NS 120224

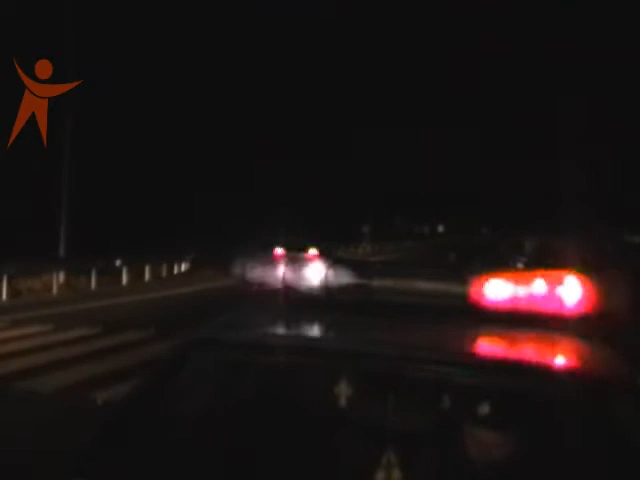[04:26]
У цей момент невідома жінка переходила дорогу посад пішохідним переходом. Зіткнення не вдалося уминути. Потерпіла отримала політтравму.